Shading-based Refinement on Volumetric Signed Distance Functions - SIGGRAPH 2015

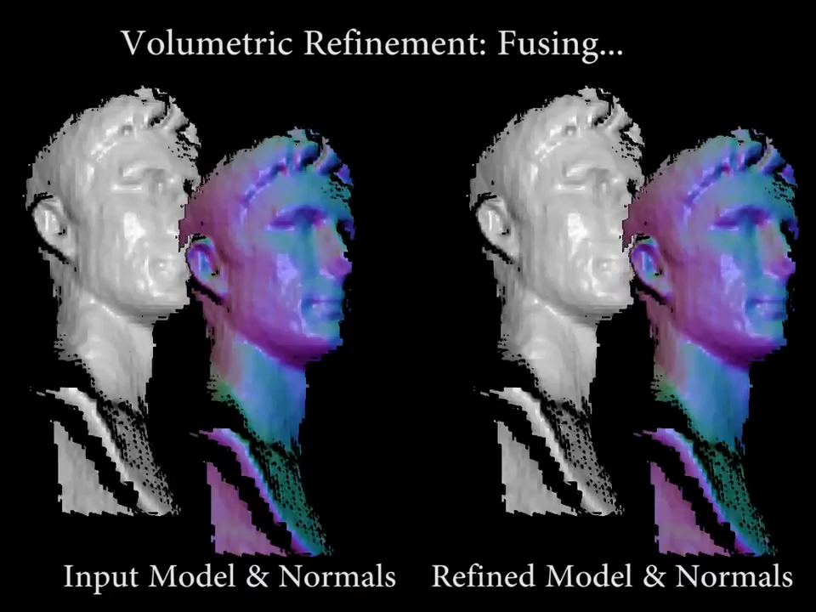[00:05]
We present a new shading-based geometry refinement method on implicit volumetric sign distance fields.
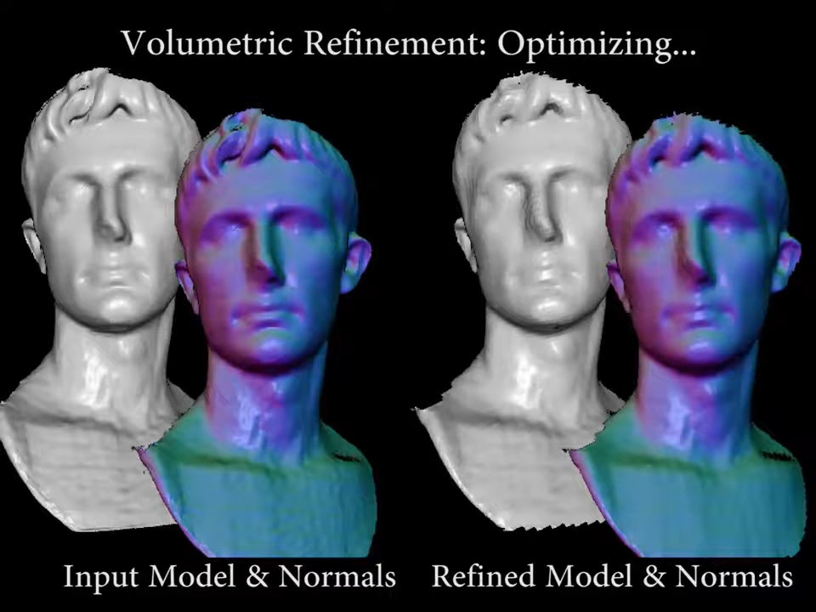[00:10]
As a result, we are able to obtain meshes with very fine detail.
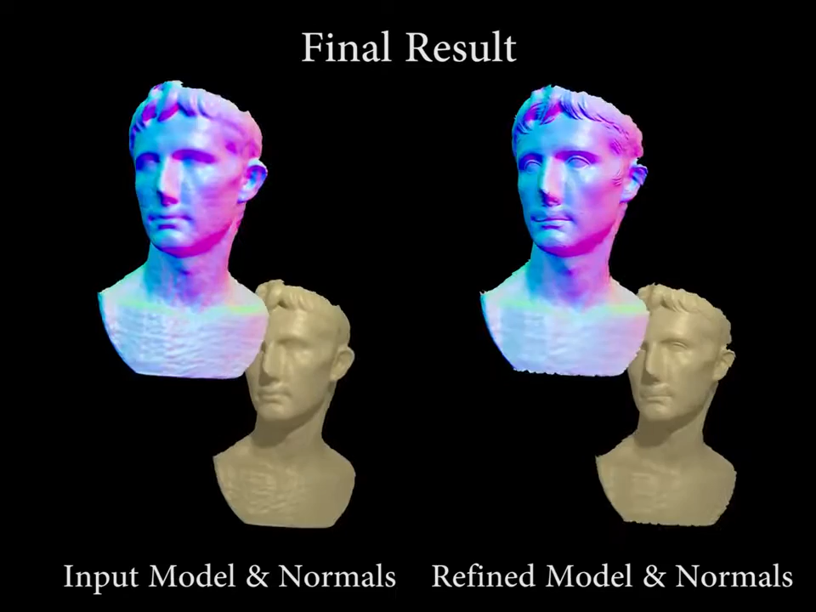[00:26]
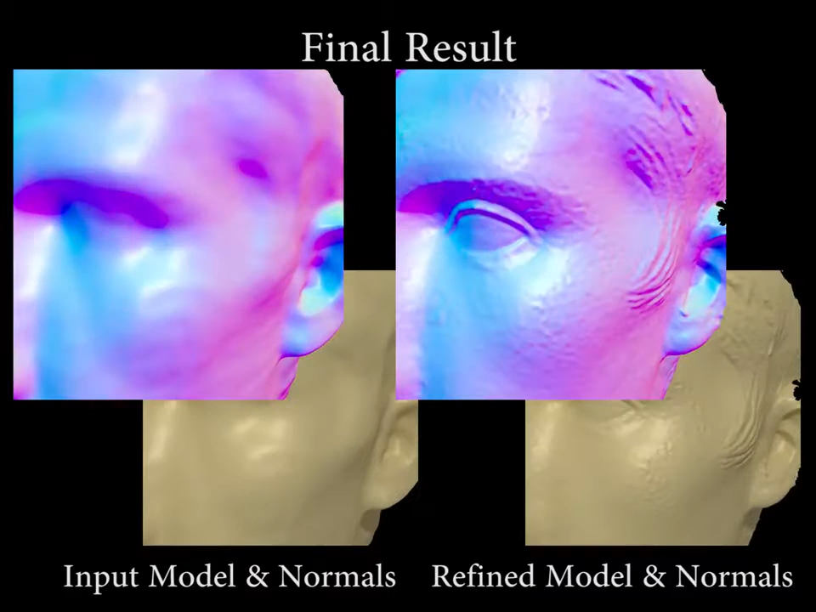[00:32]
Our method takes RGBD data as input and first obtains an initial truncated sign distance field model.
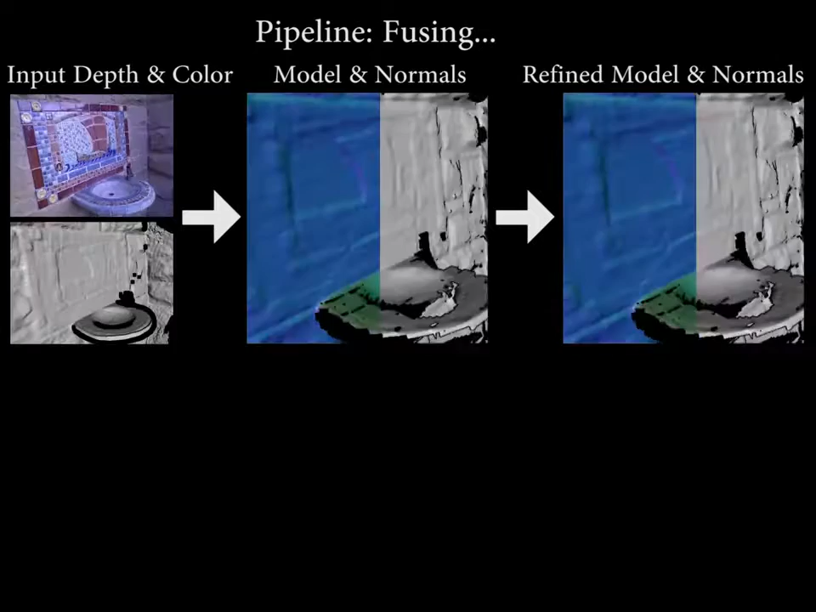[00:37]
Once integration is finished, we jointly optimize for surface reflectance and the refined geometry.
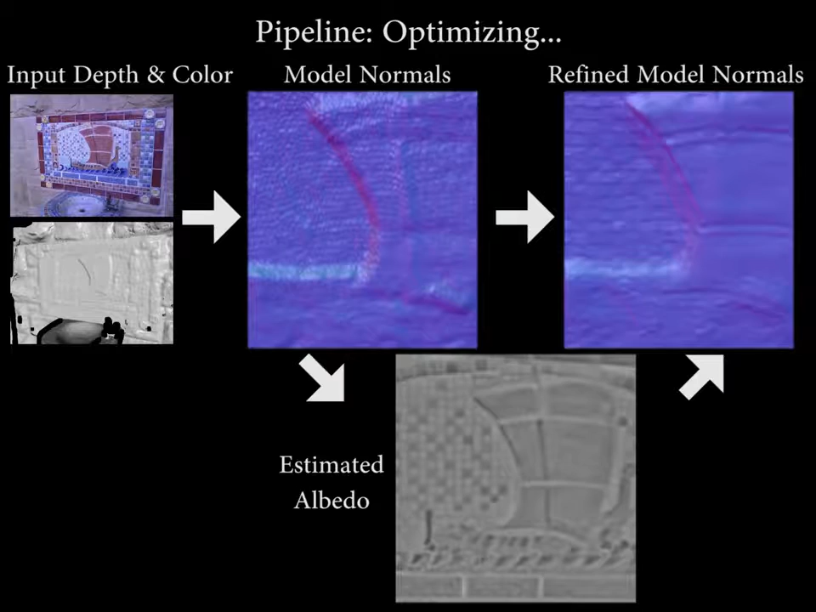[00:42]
Note that we use a hierarchy to aid the optimization.
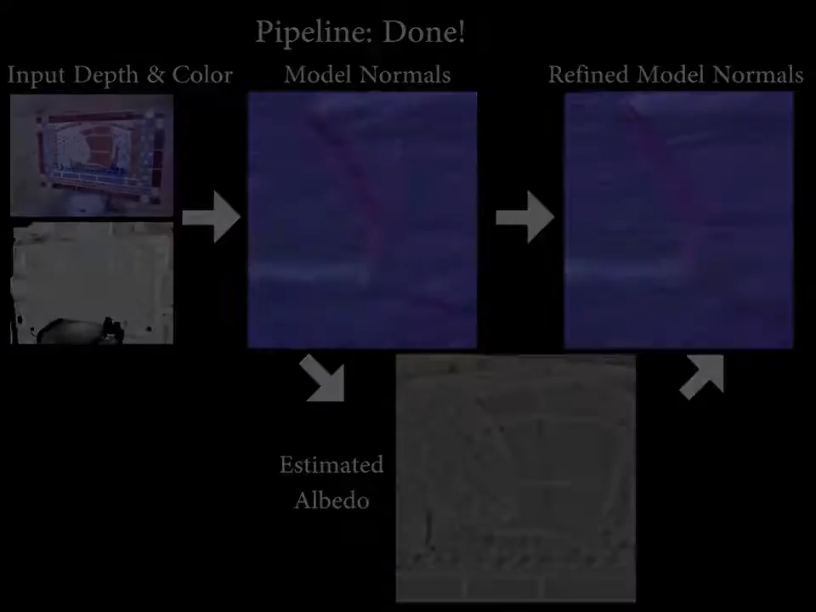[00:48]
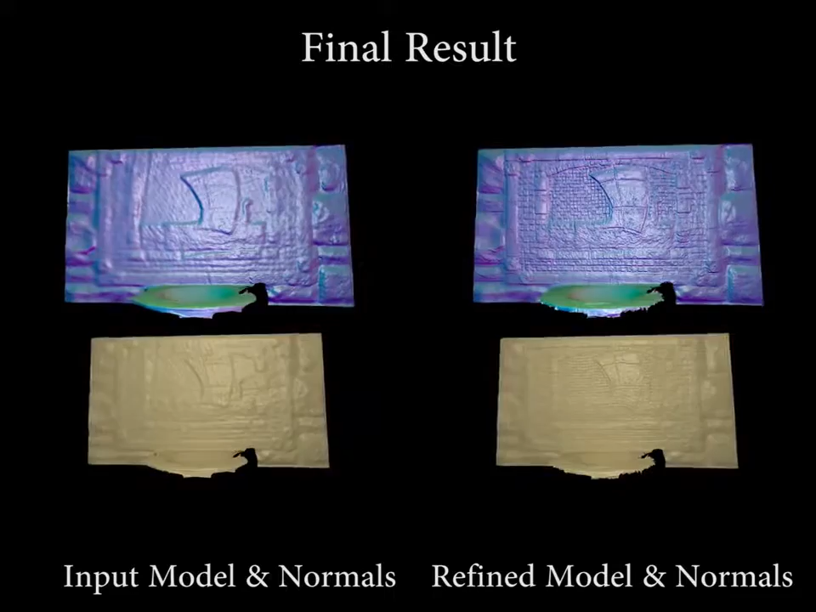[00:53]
Here we can see the fine scale detail which our method retrieves.
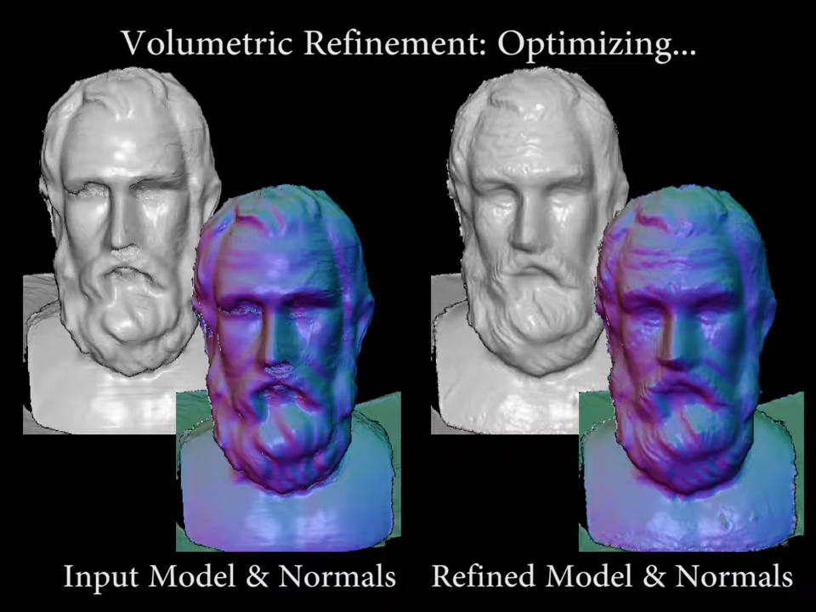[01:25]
All sequences here have been captured with a prime sense sensor.